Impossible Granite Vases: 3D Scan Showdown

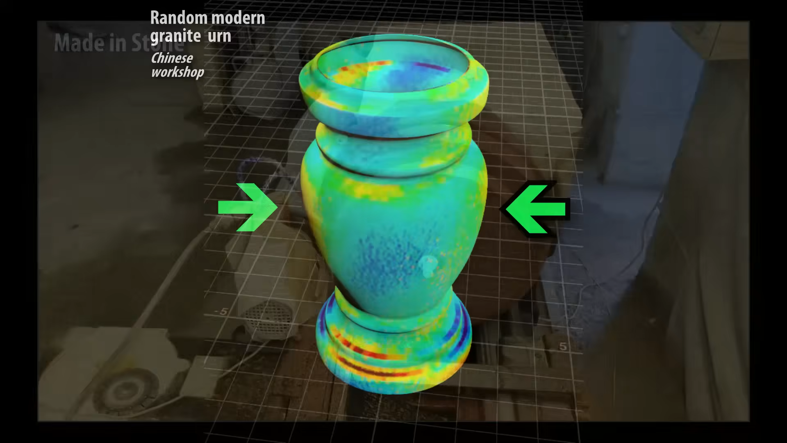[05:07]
The patterns of overcuts and undercuts, blue and red, tend to alternate at roughly equal angles around the vessel's perimeter.
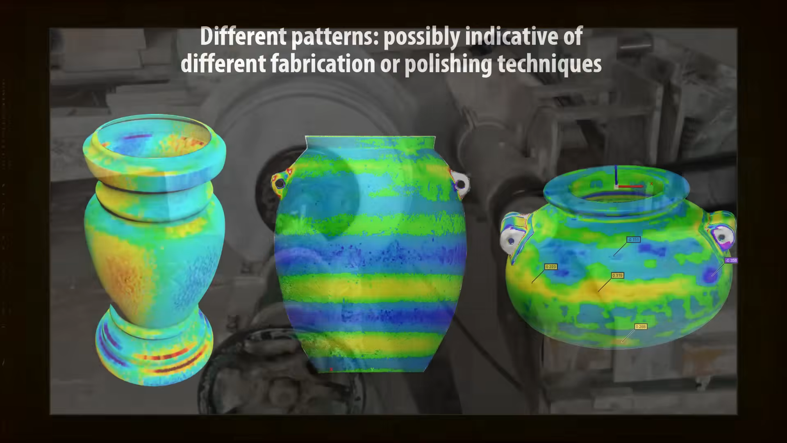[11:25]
If verified and categorized, such differences could be diagnostic of the abrasion method used for a particular vase.
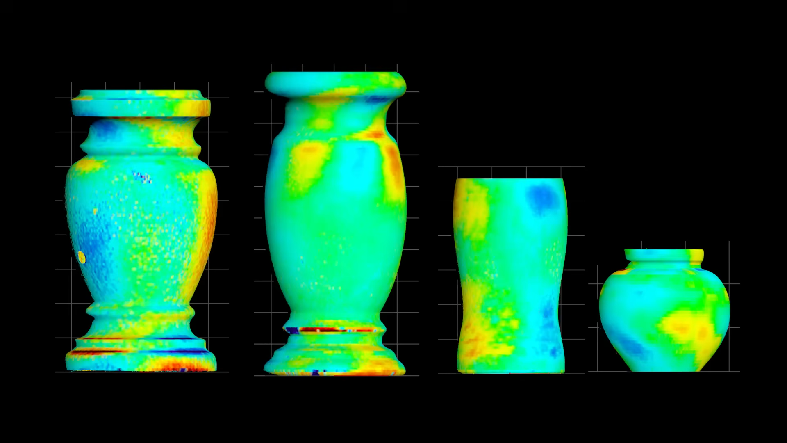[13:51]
All six hard stone vessels in this video, made on a lathe, were just as precise, or better.